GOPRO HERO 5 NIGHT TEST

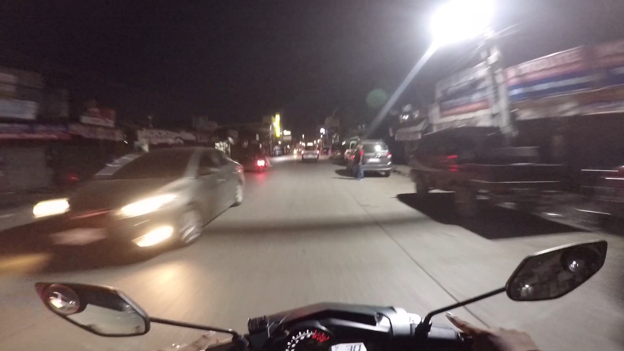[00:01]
So what is up everyone, it's your boy Motzolo here Ngayon is magtetesting tayo ng GoPro Sa night
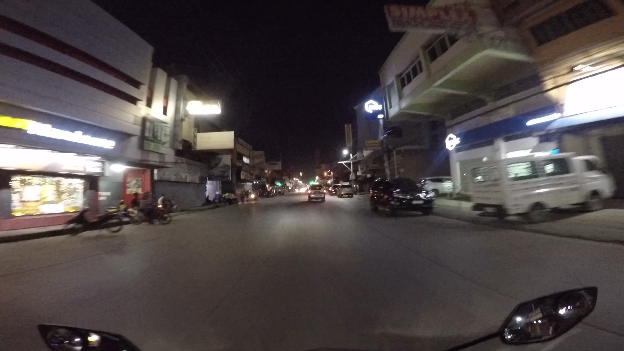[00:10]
Magtetesting tayo ng GoPro sa gabi May nagrequest na viewers natin Na si Orchid Orchid? Orchid Si Orchid Moto Vlog I mean si Orchid Vlog Shoutout sa iyo man Yeah a big kamote
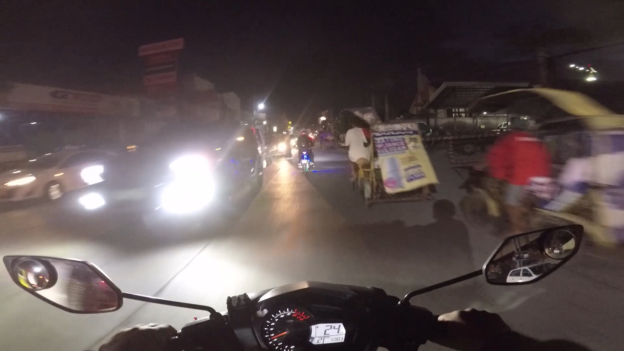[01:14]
May some viewers tayo na Nagrequest Ng night Nag night test Yes, using this GoPro Of course And today I
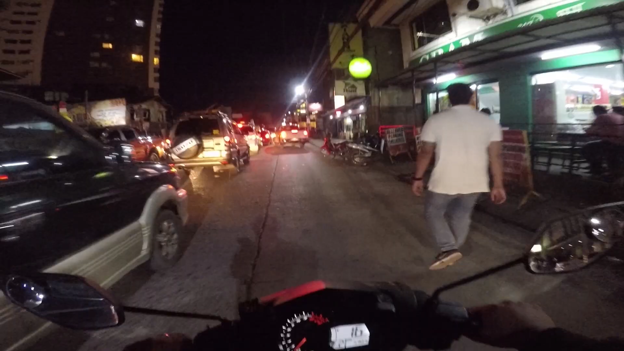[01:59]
And yan Dito tayo ngayon sa Corales
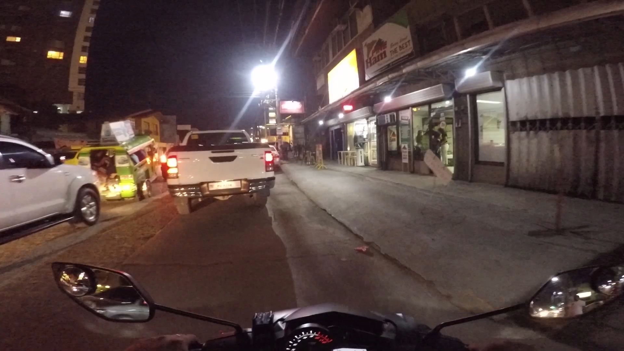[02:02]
Corales Cagallante,
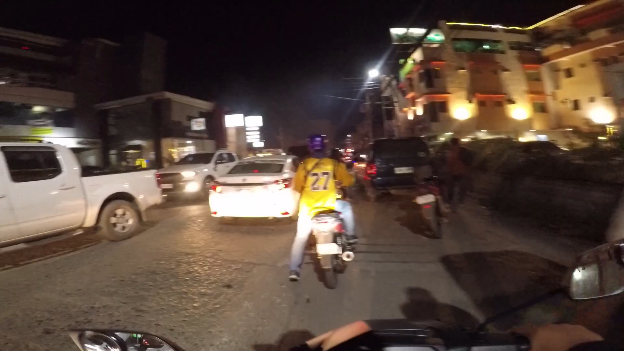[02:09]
Oro City So nakita nyo naman diba Maliwanag Kasi nasa maliwanag na lugar tayo
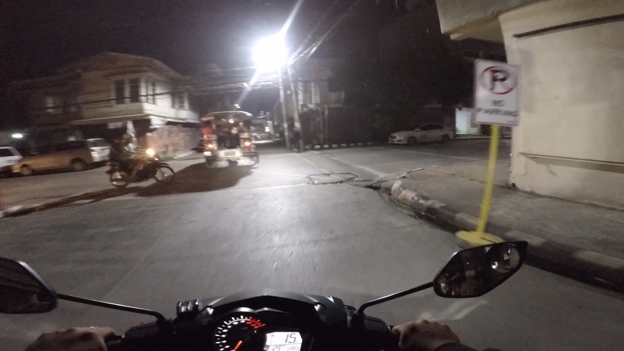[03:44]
Hanap tayo ng magandang lugar Para explain ko sa inyo Ang mga sinasabi ko Hanap tayo ng magandang spot Ah Even Rotonda
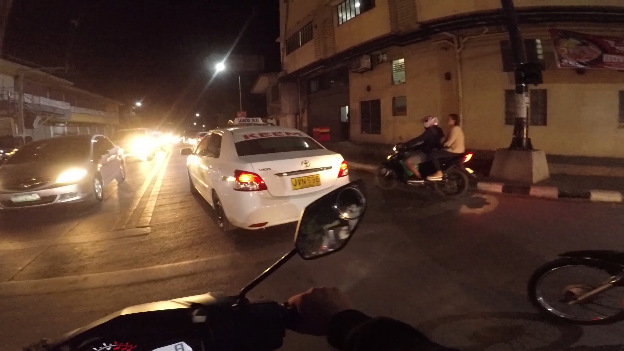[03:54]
Napaka traffic So guys Nandito tayo sa
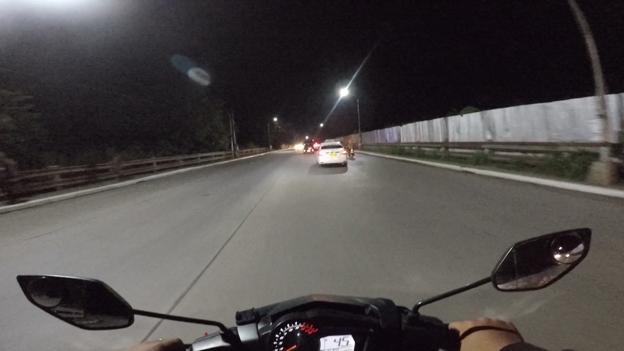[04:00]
Isang maliwanag na daan Diba As what I said earlier Maghahanap tayo ng magandang spot Na Makapag Alam mo na Makapagsalita tayo ng maayos
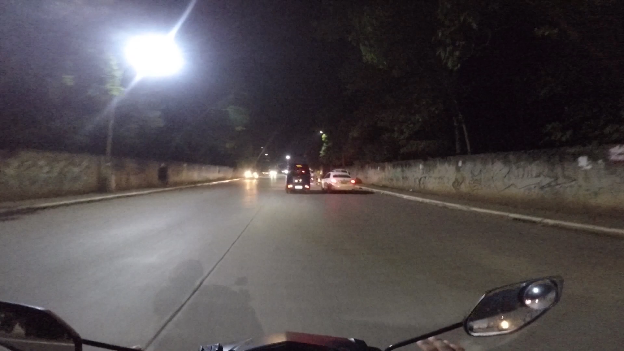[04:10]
Ito pala ang rotonda Nang Cagayan de Oro guys Second city Diba Rotonda baby
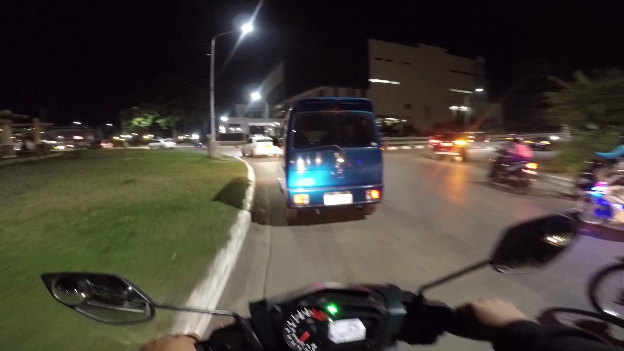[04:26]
Ang rotonda pala ay Isa sa mga dating area Nang mga couple Bakit?
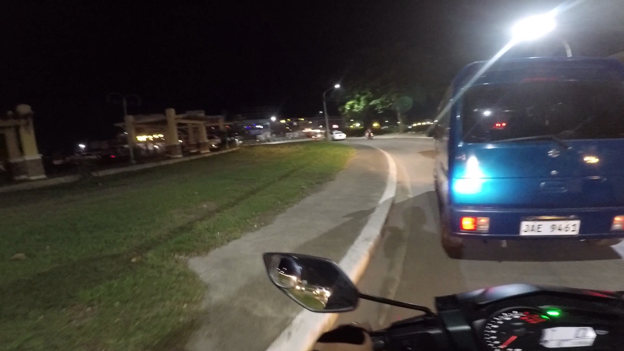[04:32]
Tingnan nyo Tingnan nyo ang rotonda guys Napaka dilim So Obviously Dating area Alright guys Ito yung madilim na part Na sinasabi
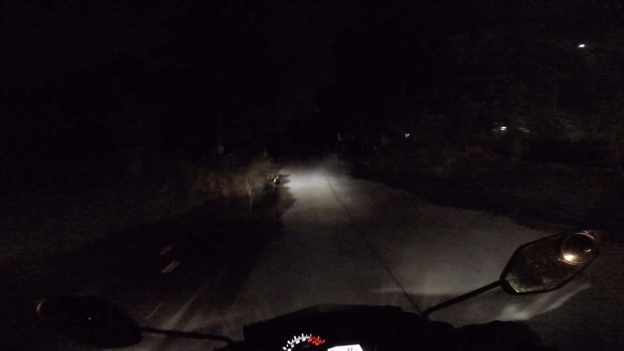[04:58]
ko sa inyo Diba Totally Madilim So
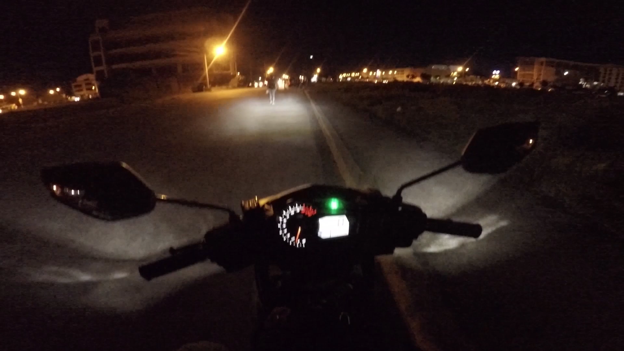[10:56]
Yung Video Natin Is Naka 80p Tapos Superview Mode And 30 Frames Seconds Di Ako Nag 4K Kasi Malaki Yung Format Nang Kasi Malaki Yung File Size
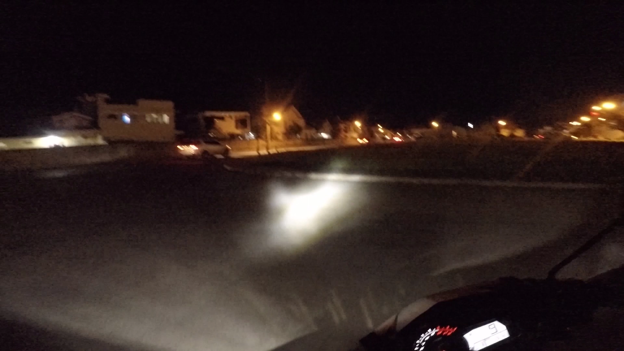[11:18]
If Nag 4K Tayo Tapos Kung
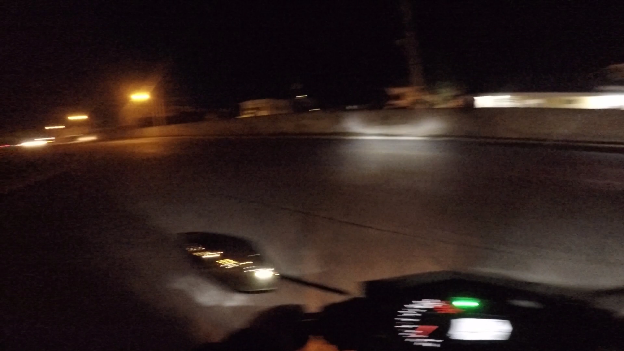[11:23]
4K Tayo Rason Naman Natin Is Di Kaya Ng Computer Or Cellphone Device Natin Ang 4K Resolution Ng 4K So That's Why I Prefer 1080p 1080p Dahil Madali Lang Na I-render Madaling I-edit At Di Kanun Kabigat Ang File Size